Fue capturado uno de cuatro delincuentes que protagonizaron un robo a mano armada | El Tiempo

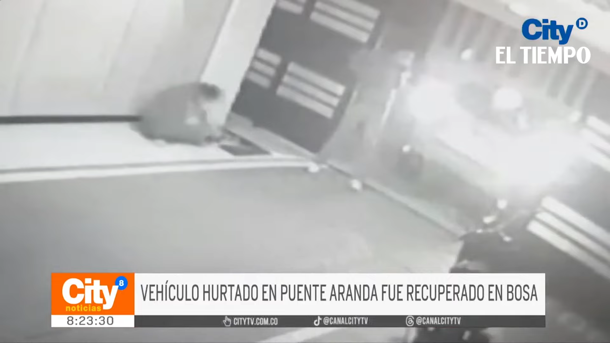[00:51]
En una cámara al interior del garaje quedó evidenciado los momentos de pánico que vivió esta familia. Cada uno de sus integrantes, incluida una mujer, fueron amedrentados por uno de los delincuentes.